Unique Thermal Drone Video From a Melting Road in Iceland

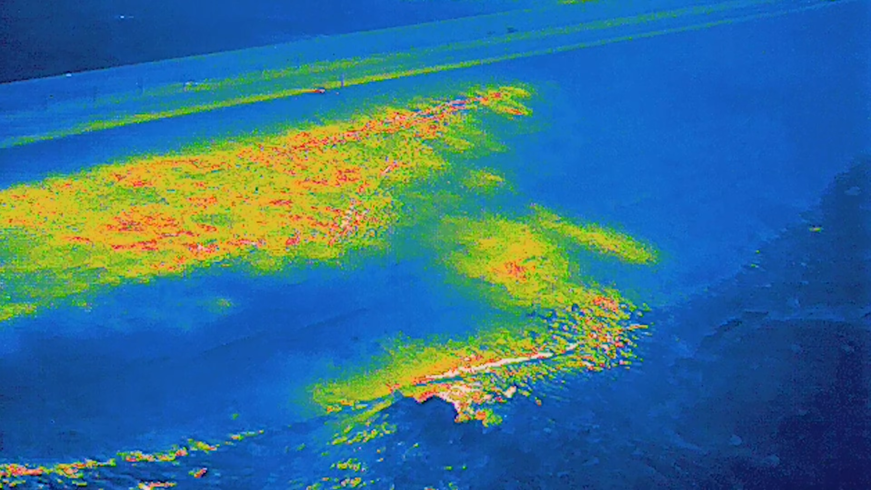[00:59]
And with that function, we can see this little fracture very clearly.
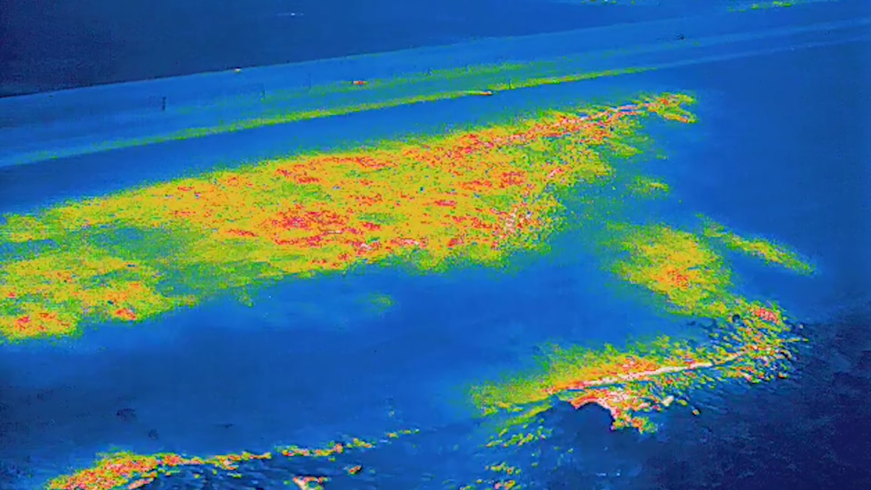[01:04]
It's quite a bit of steam coming up from it and it is somewhere around 10, 20 meters long. So let's dive down there for a moment.
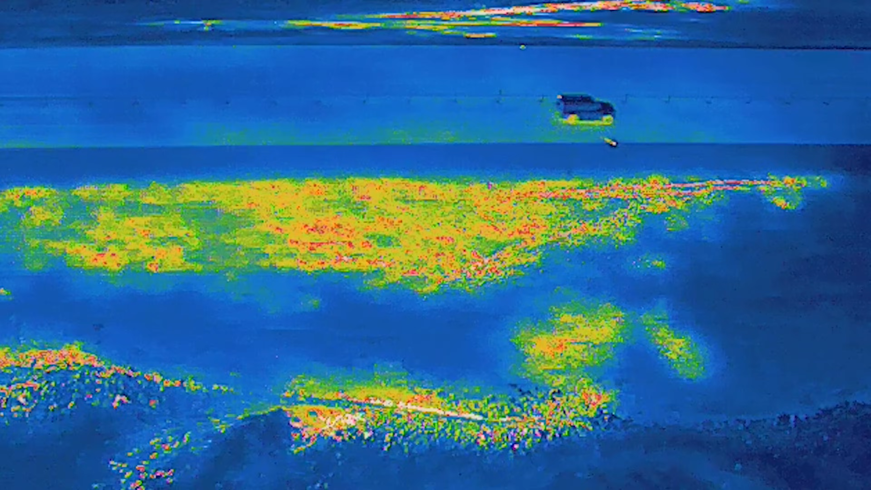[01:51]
And you have to know that this was my first proper thermal test. So of course,
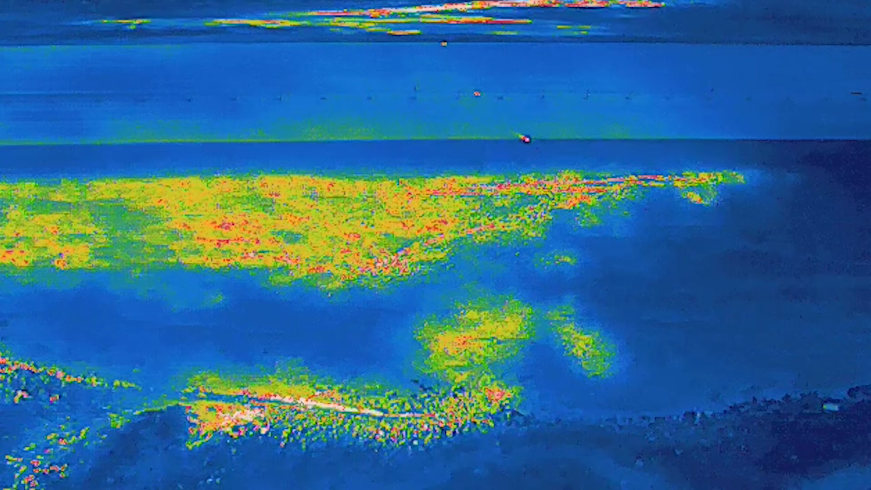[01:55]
I had some problems with the settings and such and also how to display the thermal images because
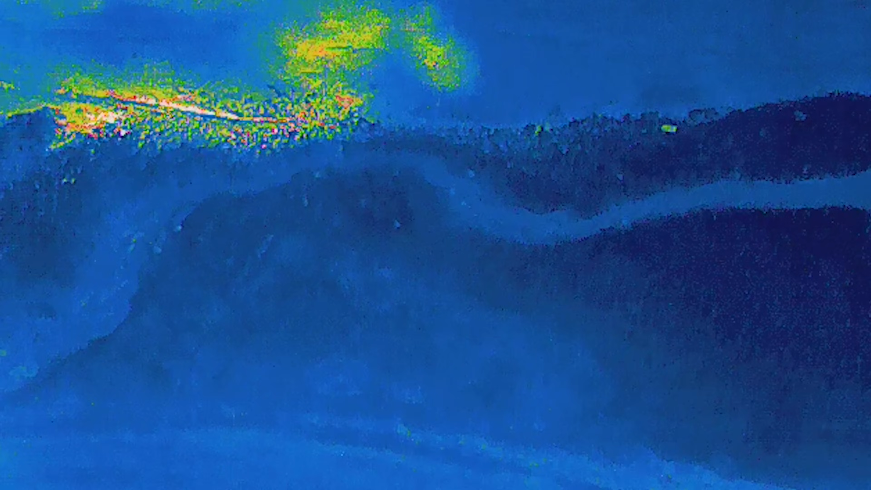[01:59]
I have 10 color palettes to choose from. So there is some work that awaits me like finding the right sensitivity settings and color palettes for each subject.
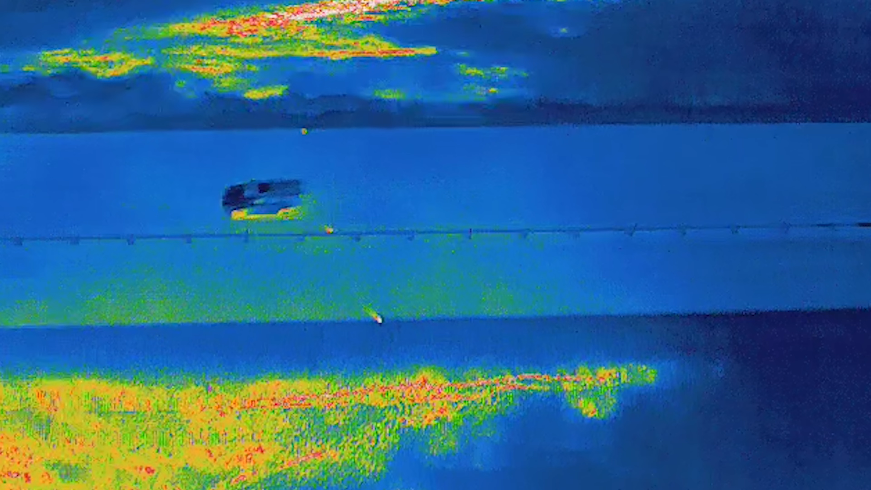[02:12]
But the most important thing is of course the sensitivity. And notice those three dots there.
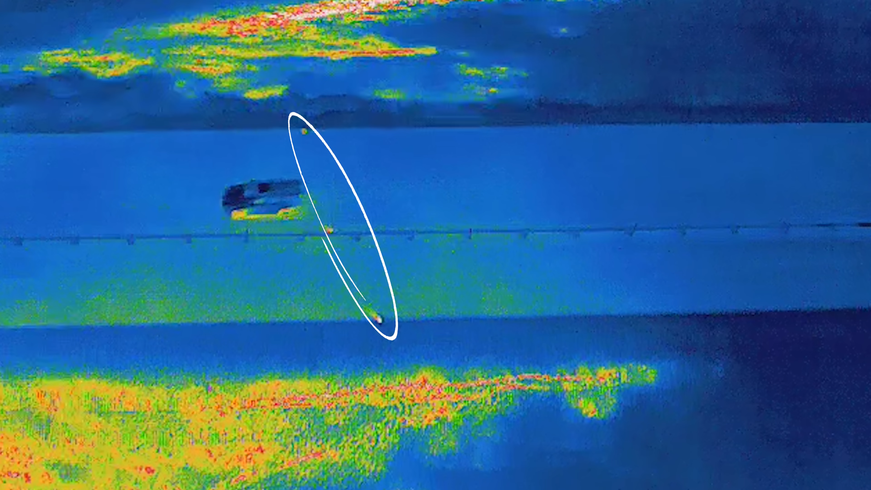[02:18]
Those are the drill holes that were made last week for thermometers. And I covered it in my last studio.
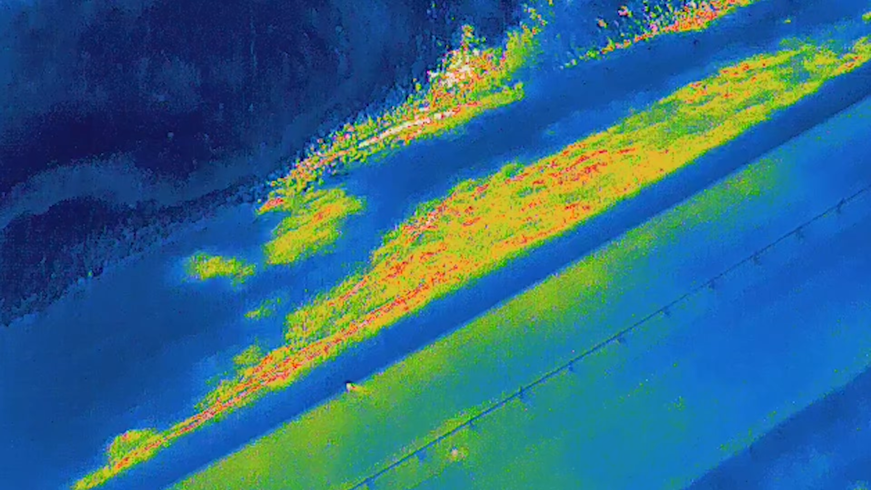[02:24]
So the accuracy of the camera is excellent.
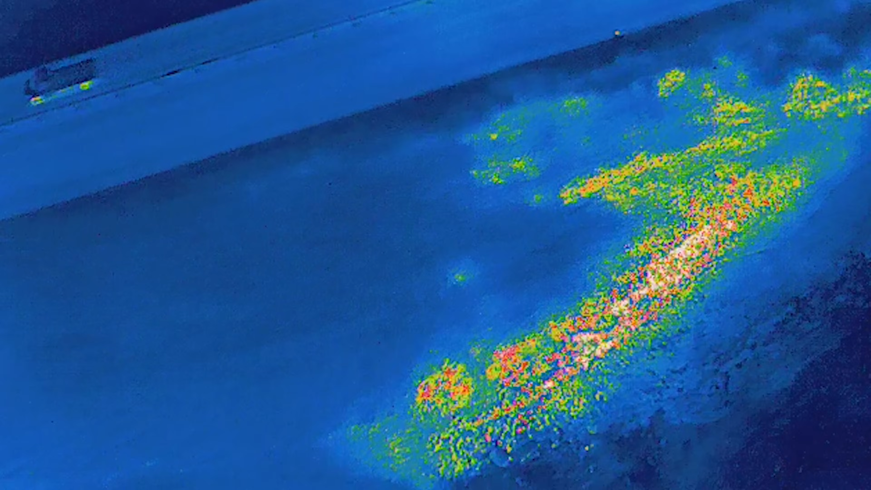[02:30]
Picking up small holes like this.
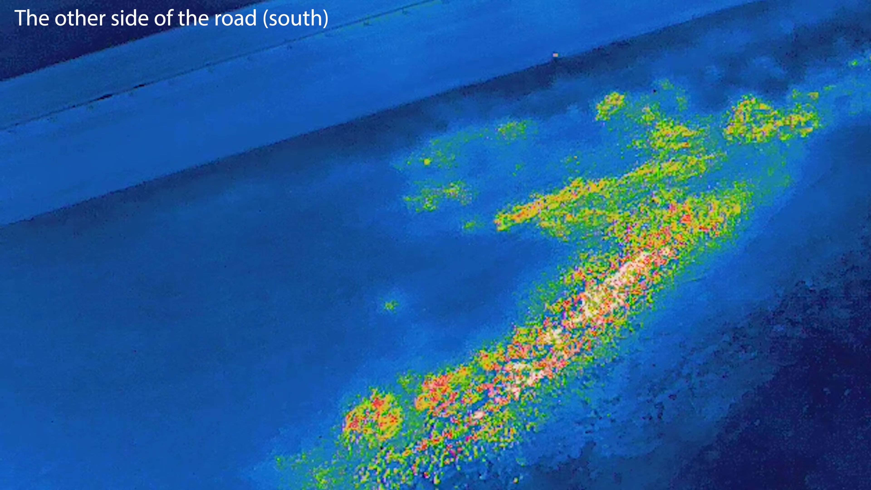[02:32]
But when it comes to the videos, it is a precision work.
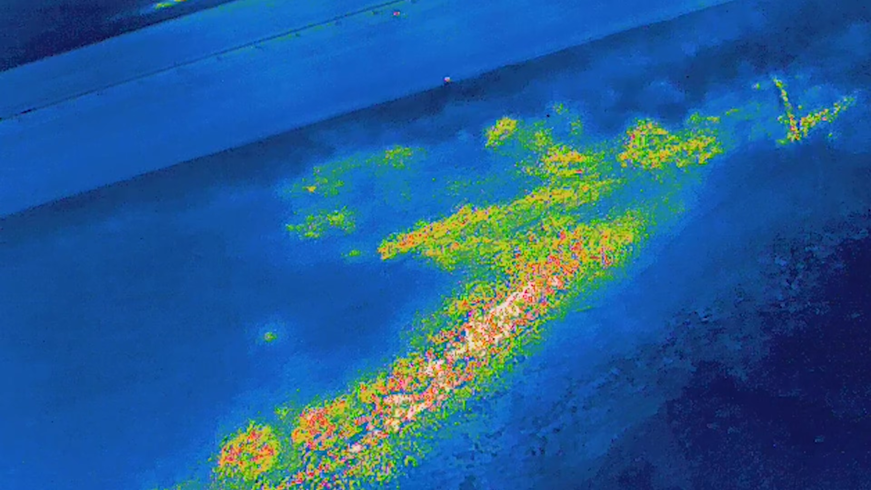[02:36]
Since when the camera is constantly moving, the thermal readings can easily be distracted.
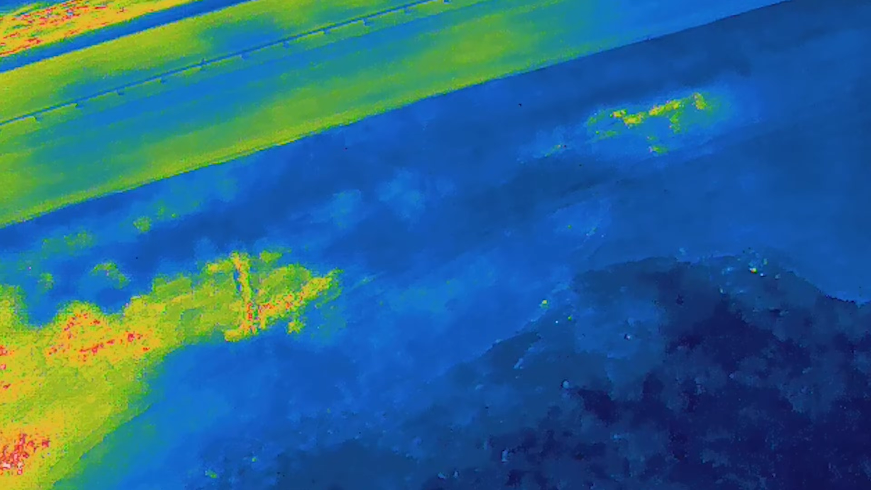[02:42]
And it is very likely that the TIF still images that the camera can produce will be the best images that I will get.
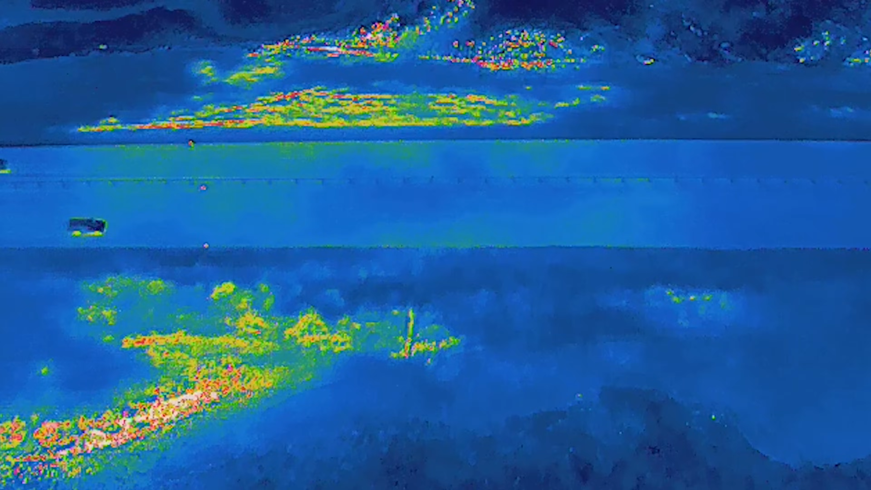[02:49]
But in this case, I was just going after the bigger picture. So this resolution was fine for me.
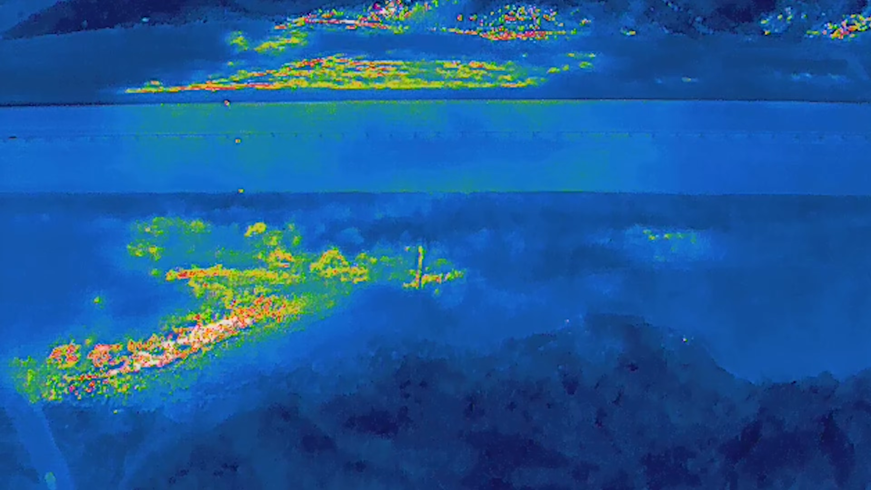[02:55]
And the biggest surprise from this tour was the range, the long range of the thermal camera.
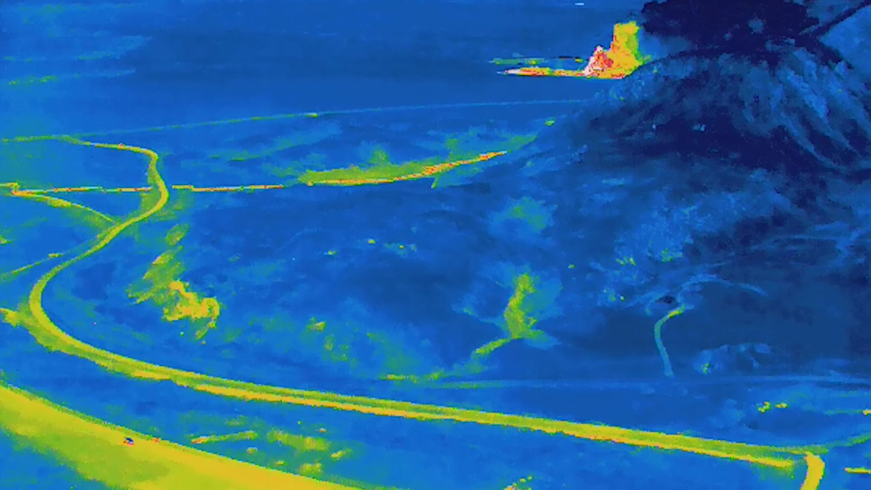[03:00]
Like it could see the nearby power plant three kilometers away like a glowing Christmas tree.
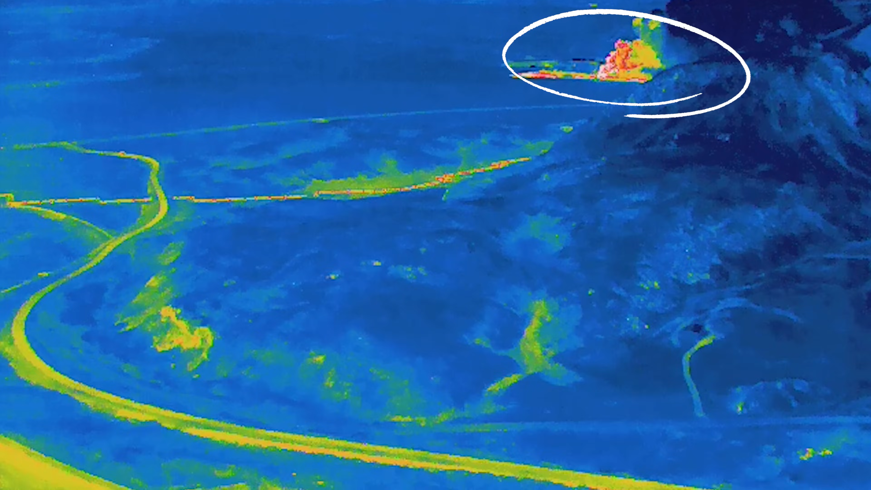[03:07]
And it did actually pick up another part of the road that is warm.
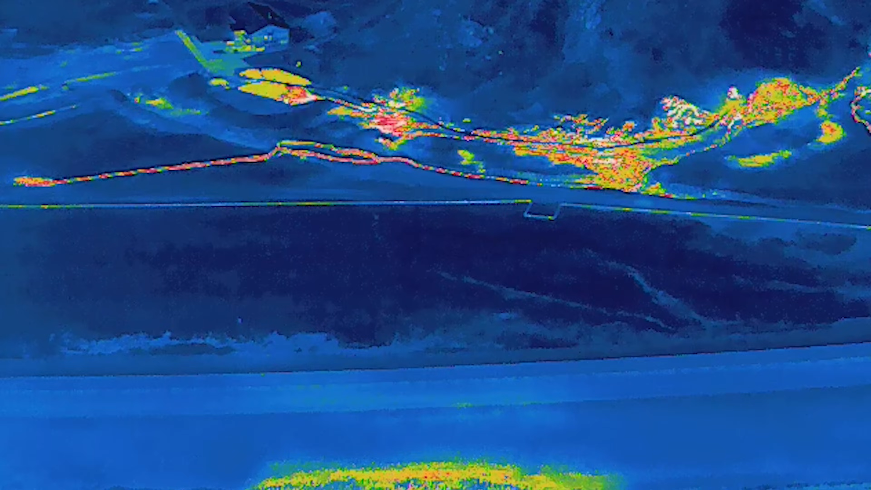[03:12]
And that area didn't get any media attention last week. So it might be that they didn't notice it. So I sent an email to the road administration and showed this to them.
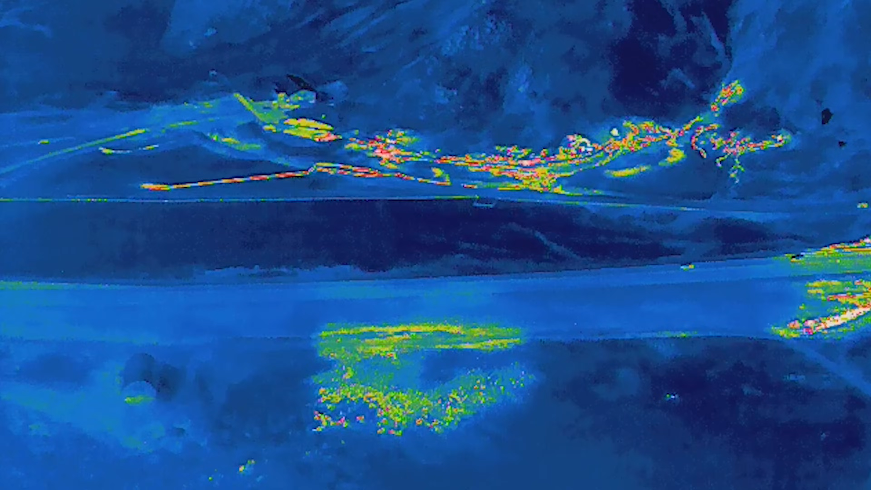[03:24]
And when we look at that part of the road,
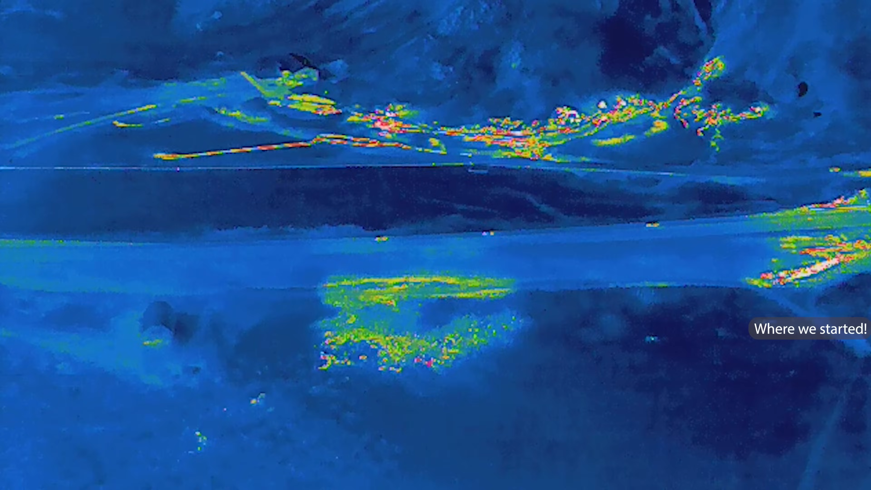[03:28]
we can see the Kveradalir geothermal area in the background.
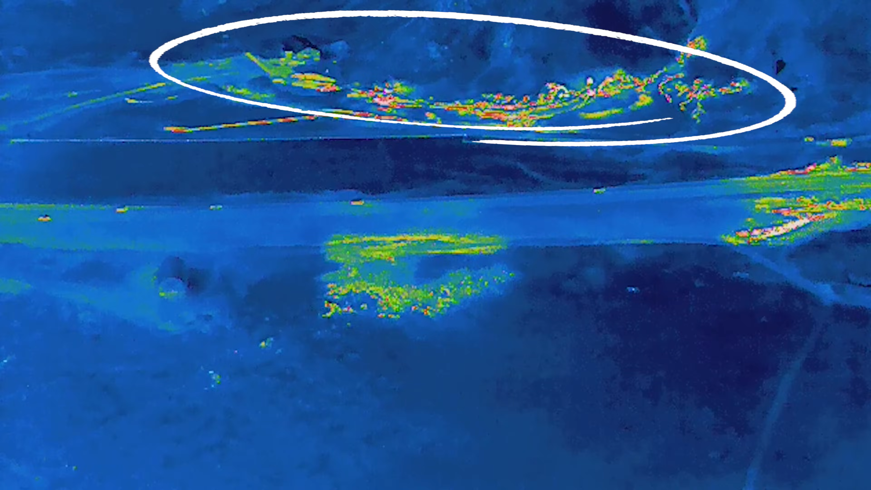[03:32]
Some of the energy from there is being harvested and pumped
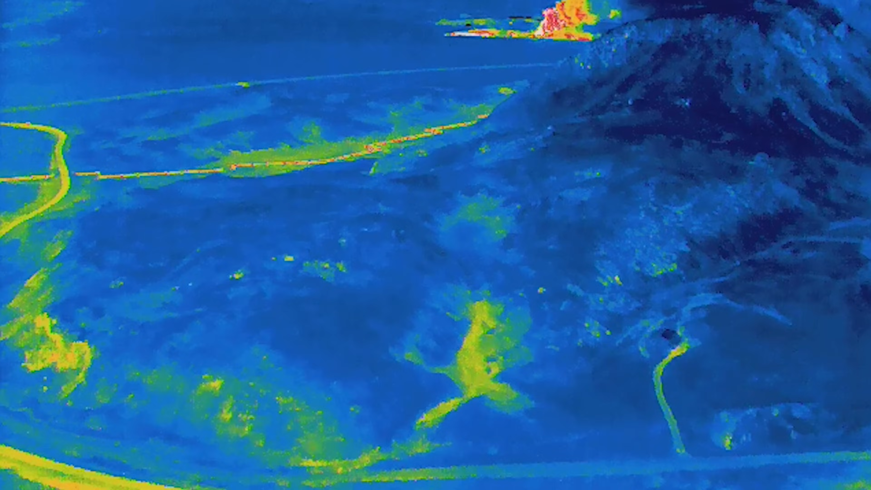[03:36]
into a nearby geothermal power plant.